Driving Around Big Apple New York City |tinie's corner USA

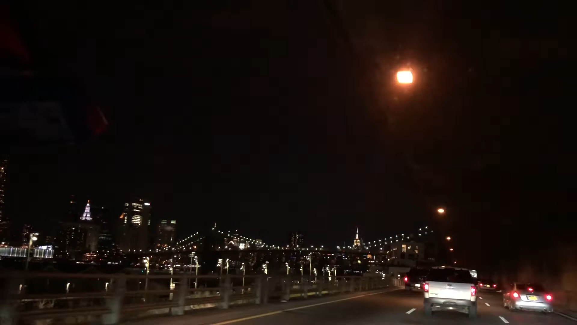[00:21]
And nasa dulo yung mga ilaw, that is Manhattan Bridge. Ayan. So, ayan, nakita ninyo lahat.
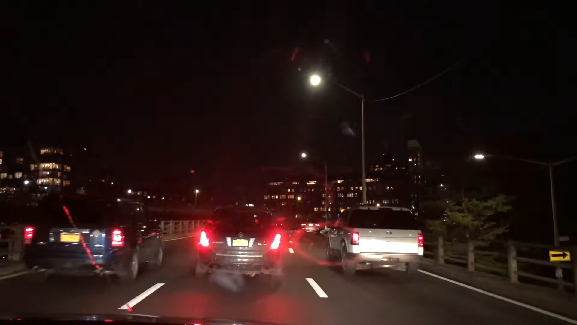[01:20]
Okay, thank you. Sabi po ni ano, ni Pinay na may harang. May harang. Tapos sabi niya, hala, malulubat ng pun. Kayo, nagyaw-yaw pa din. Malulubat. Brooklyn Bridge.
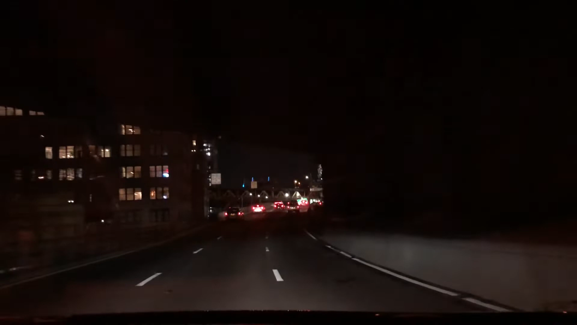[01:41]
So we are now in the Brooklyn Bridge po. Sa Brooklyn Bridge tayo. Brooklyn Bridge. So we are in Brooklyn Bridge. So
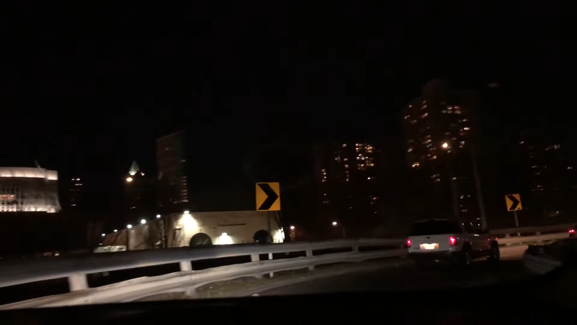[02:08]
yan. Yeah, so we are now entering to Brooklyn Bridge.
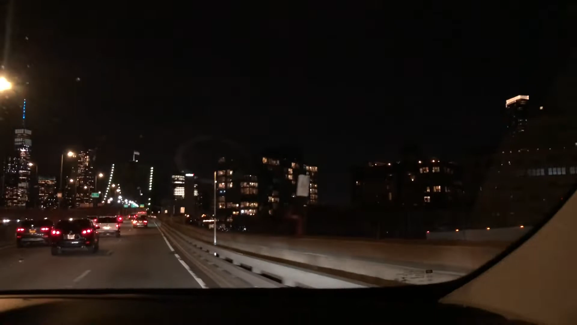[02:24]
Yan, makikita niyo diyan na yung Brooklyn Bridge na yan. Brooklyn Bridge.
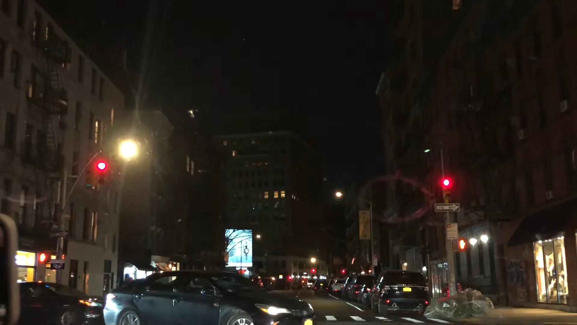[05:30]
Dito po sa Chinatown, dito kayo makabili ng mura ng mga pag magbili kayo. Oh, ito ng... na, Little Italy na to. Ah, we are now in Little Italy, Italy.